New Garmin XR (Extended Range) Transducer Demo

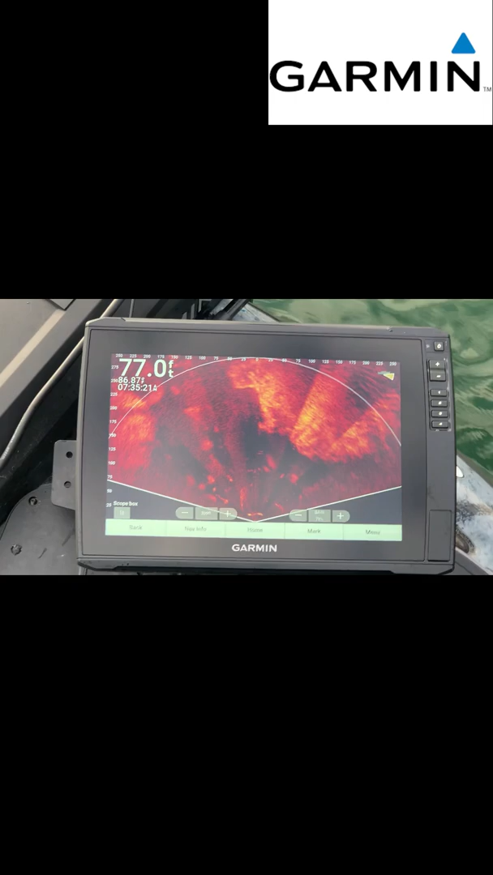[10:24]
and you can see the shore you can follow the ditch there's a ditch right there you can see
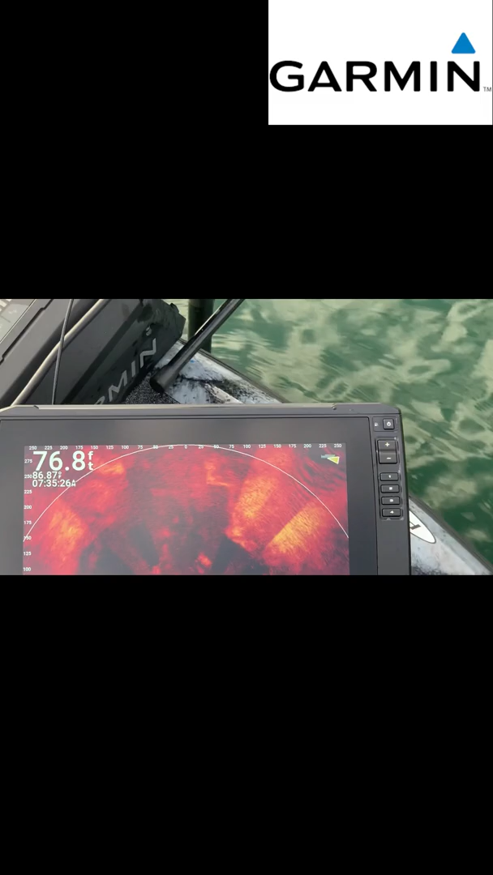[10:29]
On screen: depth 76.8 ft
there's a little high spot right there and I'm getting you can tell when you see those ripples you're getting close to the shore which is
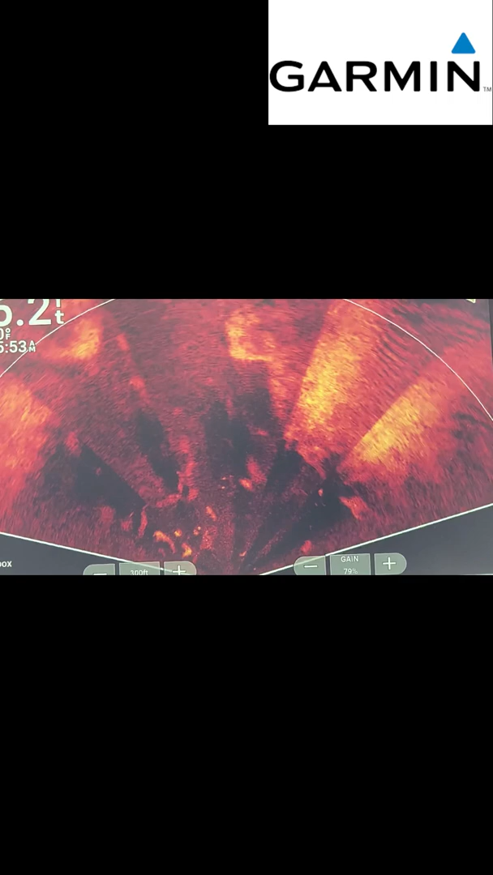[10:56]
but you can see the shoreline right in front of us
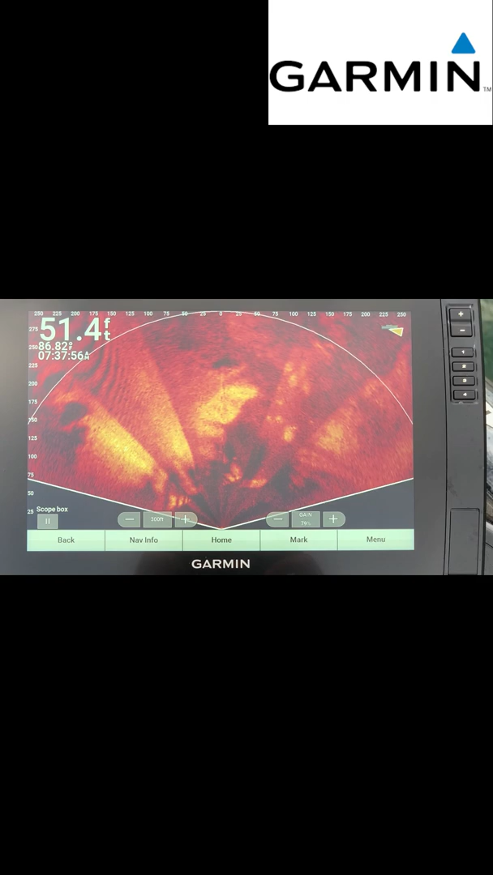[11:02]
On screen: depth 51.4 ft
all right we got a little bit shallower with perspective
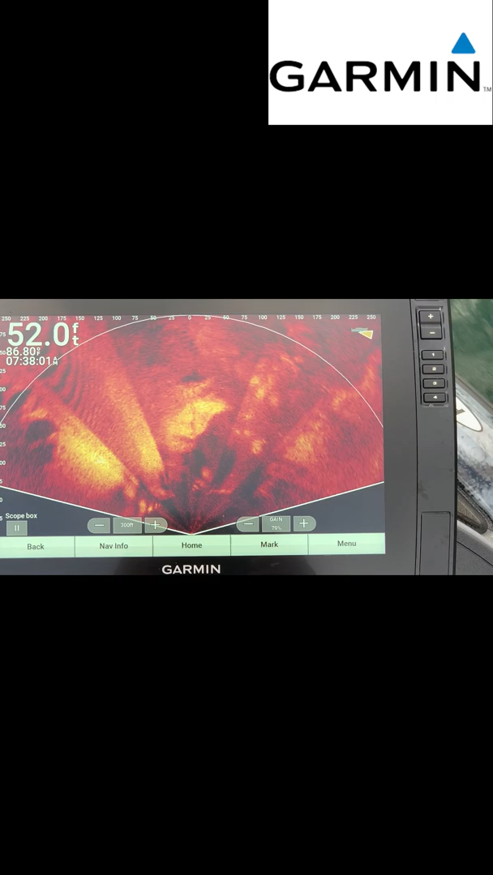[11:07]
On screen: depth 52.0 ft
we're around 50 feet of water we're getting close to the back so we should see some depth changes as we turn around and you can see the bank right over there right there's the shoreline
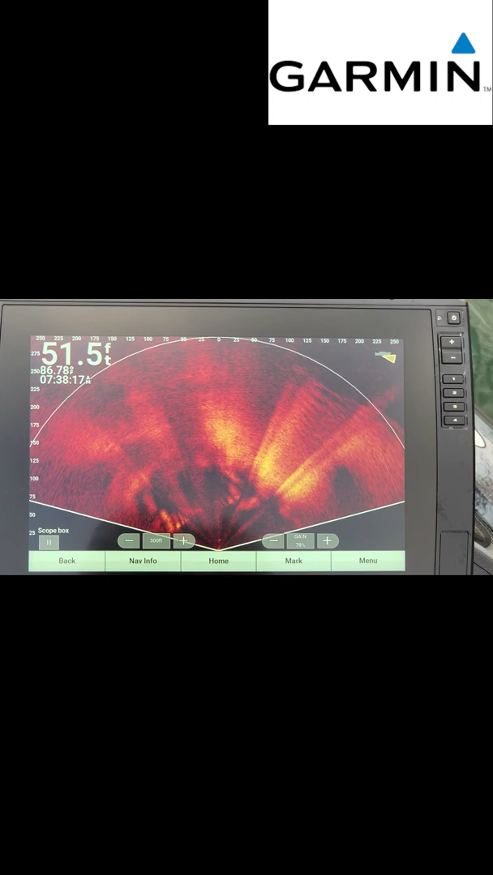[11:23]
On screen: depth 51.5 ft
but as I zoom around there's a little bit of a you can what's cool is you can see
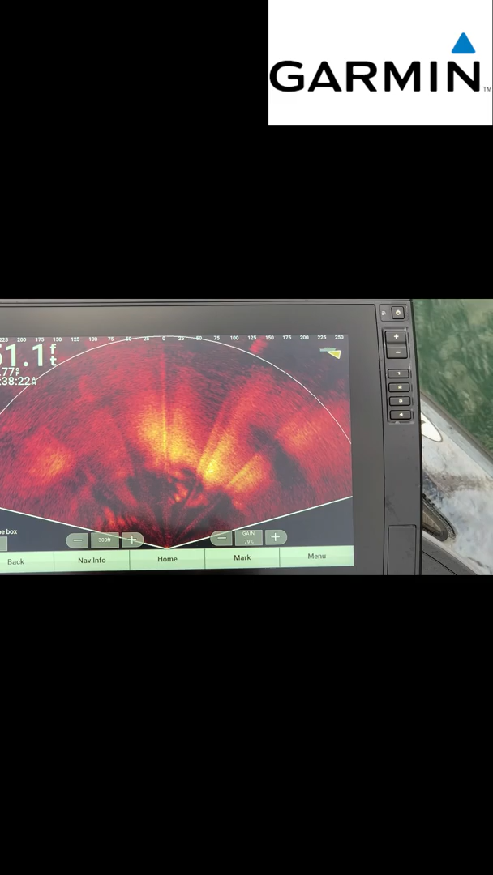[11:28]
like right there you can see those little ledges that I know those fish sit on in the winter time
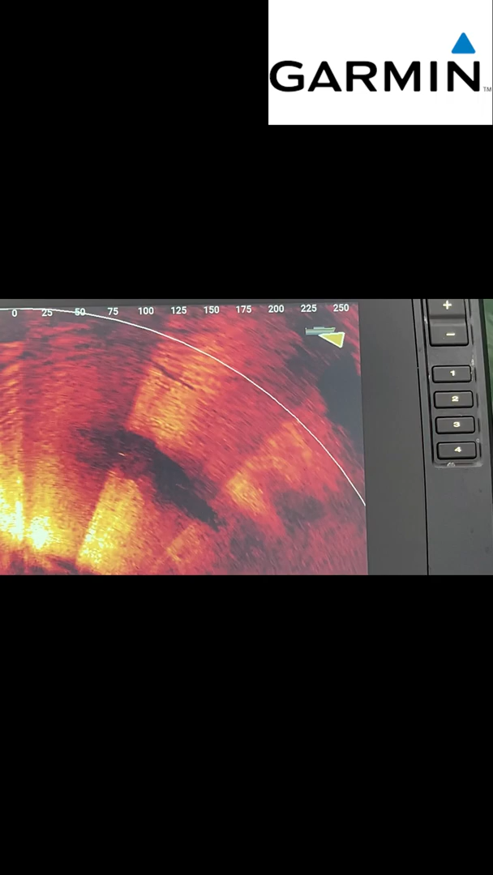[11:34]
because that's a straight pretty much a straight down bank like a bluff bank and there's that little flat spot right there and I'm sure the fish sit on that
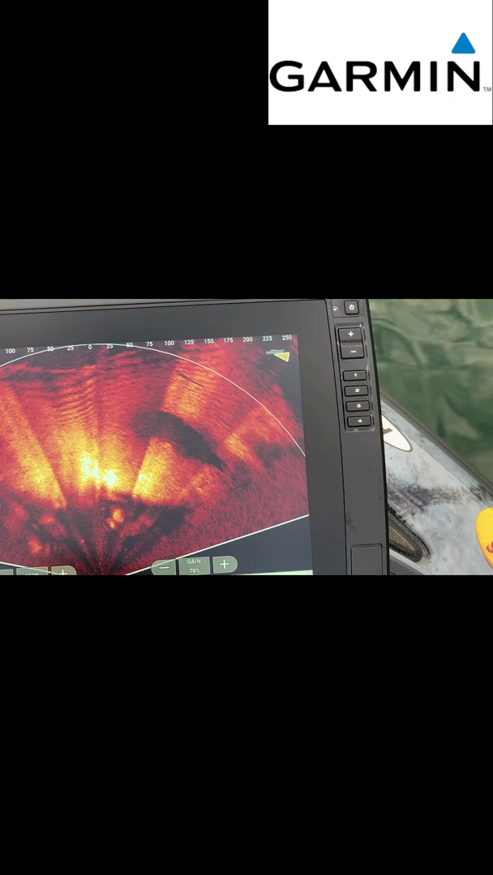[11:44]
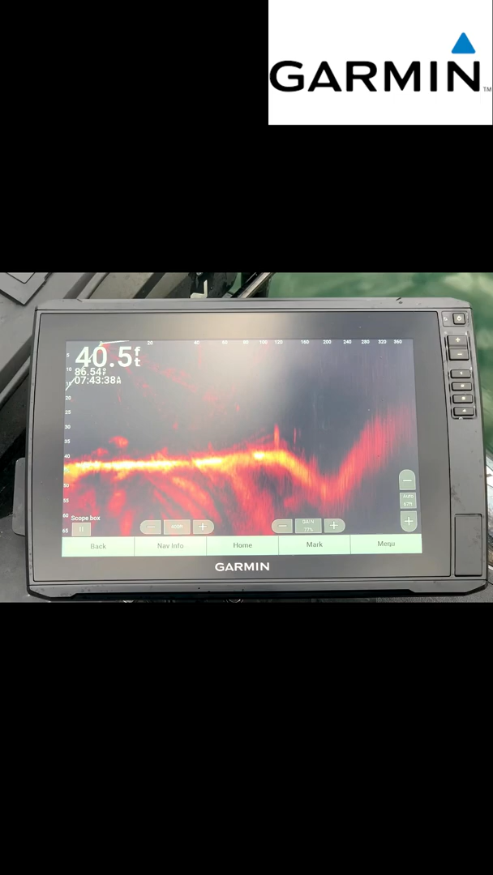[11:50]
On screen: depth 40.5 ft
all right I put on the compress range as you can see up at the top
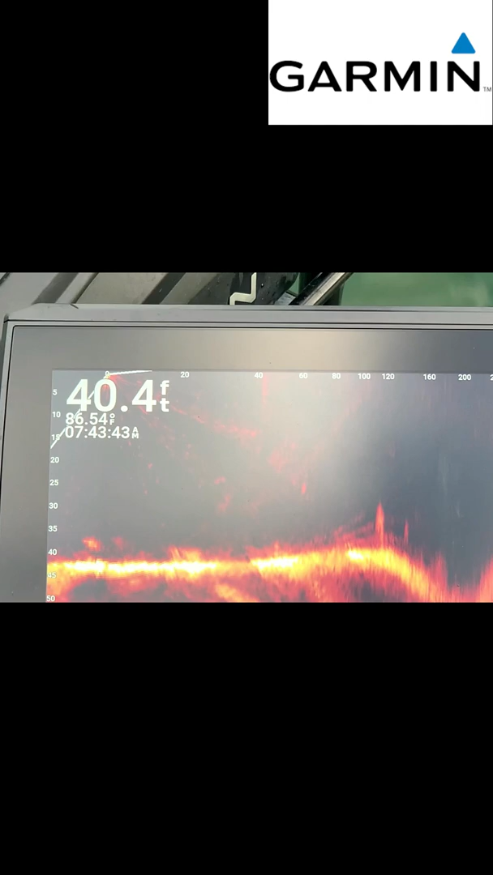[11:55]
On screen: depth 40.4 ft, water 86.54°F
it gives me wider segments closer to the boat and then it kind of compresses as it goes out
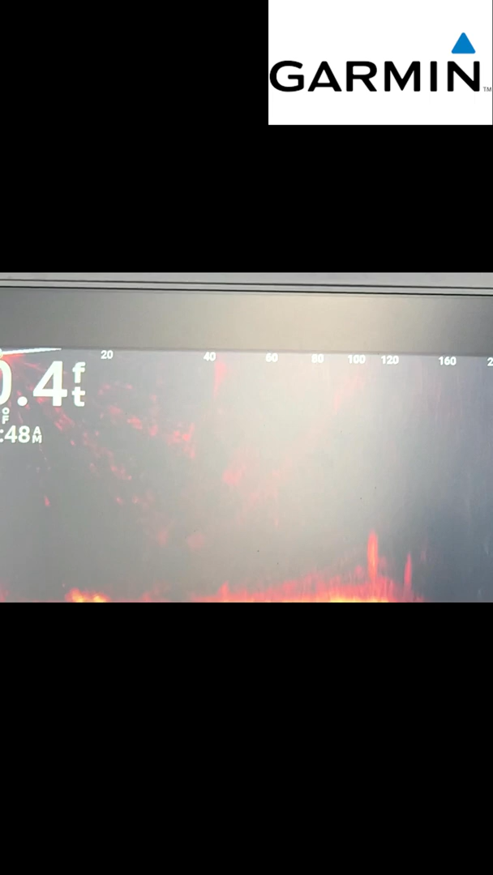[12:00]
and it looks like it's doing it automatically based on what it's picking up so you can see there's
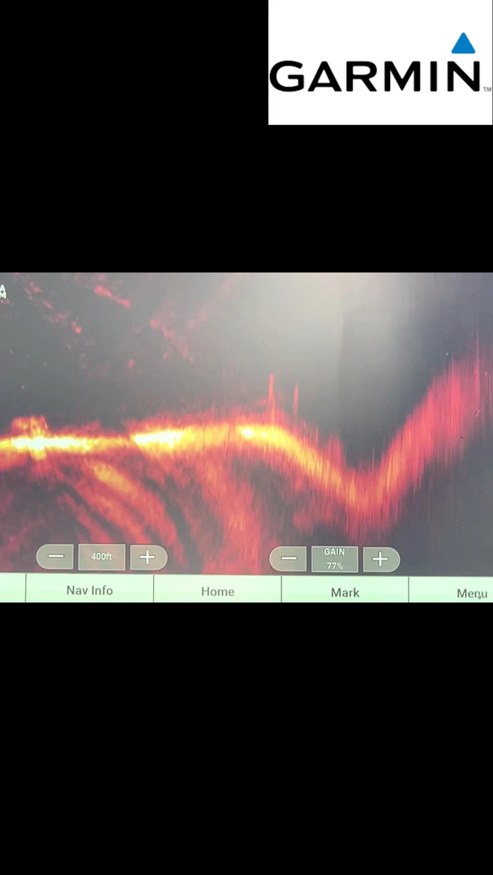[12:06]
a tree right there with a fish right behind it and that
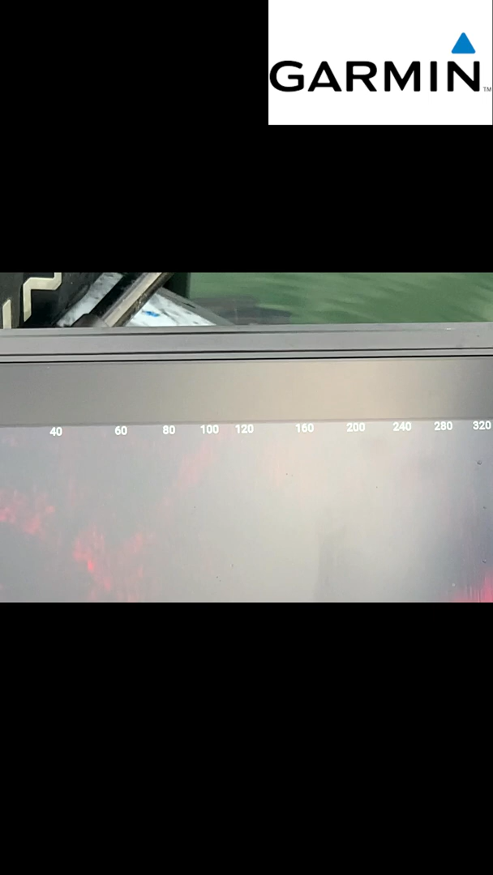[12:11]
is 120 feet out and you can see the ditch right behind it and you can see there's bait or something in the bottom of the ditch but
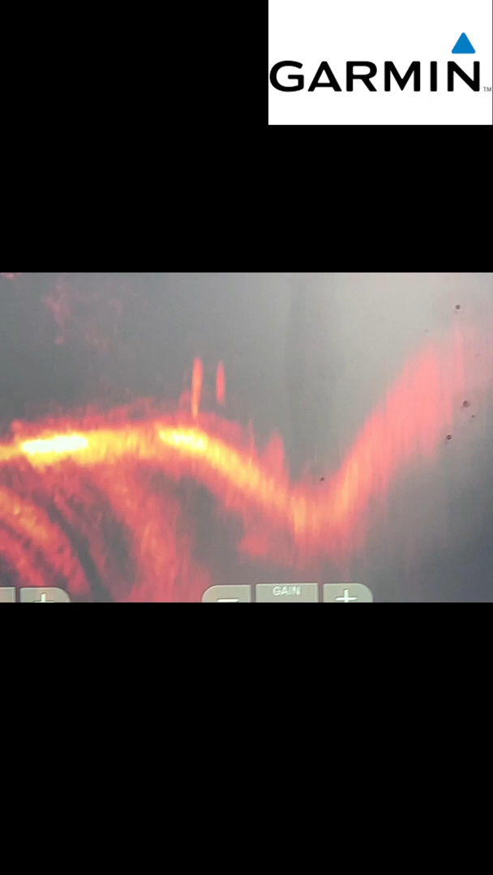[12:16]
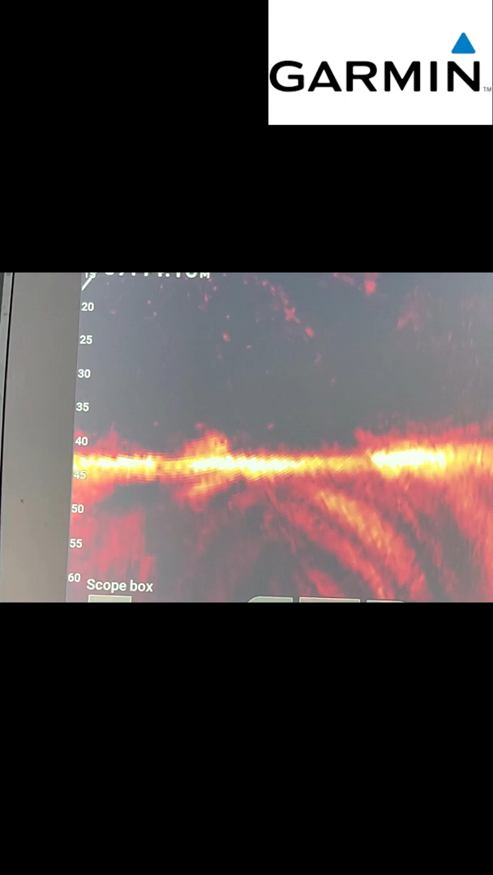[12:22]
and there's a brush pile right there so I'm shooting out 400 feet now if I turn it towards open water
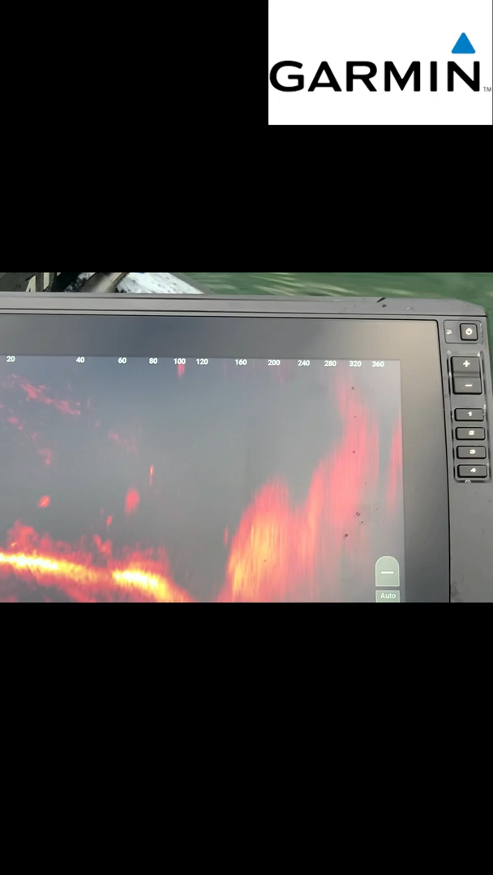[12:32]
I'm seeing the other bank right now if I turn it towards the middle of the channel I should be able to see
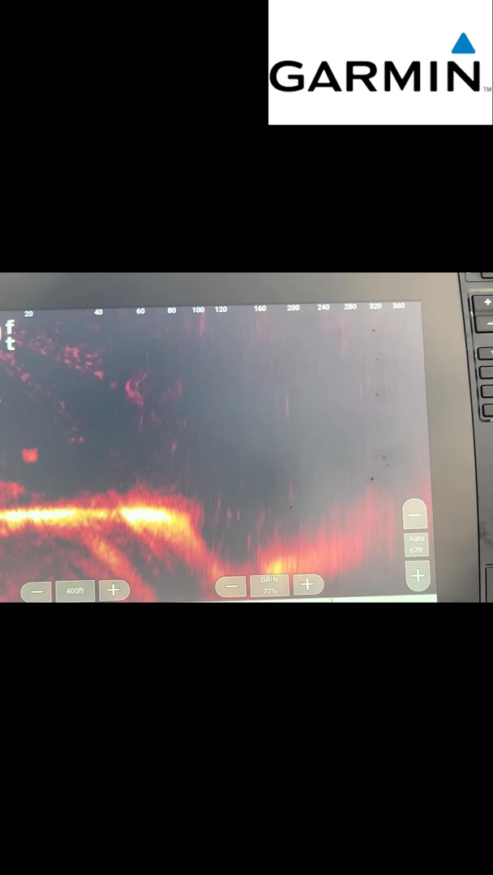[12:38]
might have to mess with the game a little bit but yeah see in the bottom of the ditch see all that bait